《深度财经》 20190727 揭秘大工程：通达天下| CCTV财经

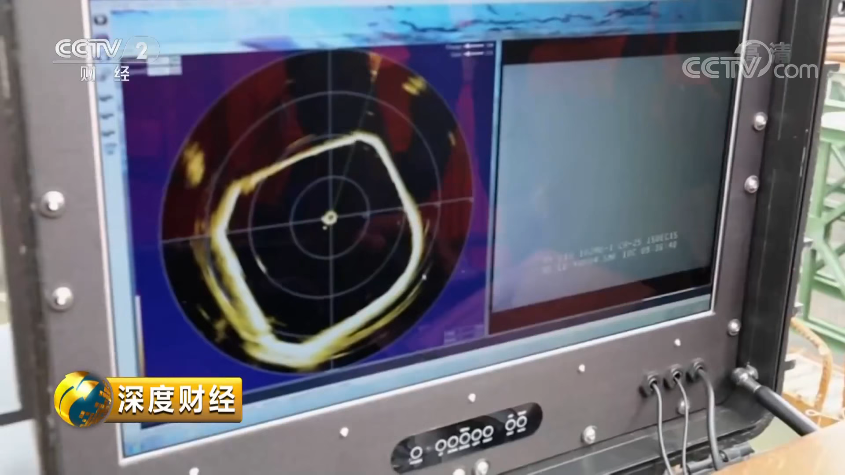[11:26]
李军堂和同事们采用声纳探测和水下机器人把地形完全透视了一遍，再利用大型抓斗把这些异物清除掉。